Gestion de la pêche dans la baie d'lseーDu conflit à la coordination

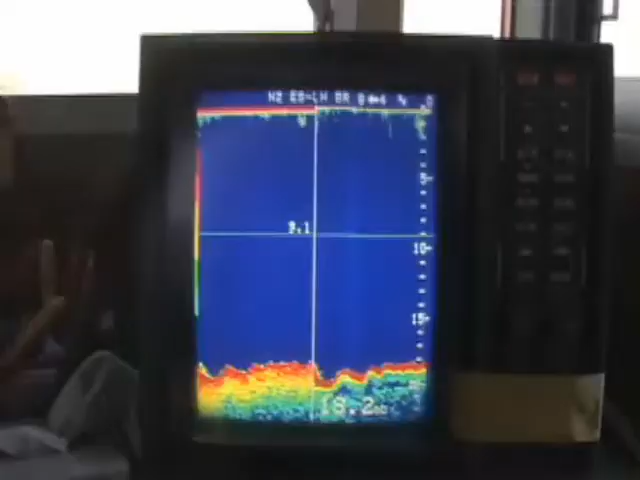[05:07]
Des bateaux plus grands avec des filets plus grands aussi et des sonars extrêmement perfectionnés sont apparus.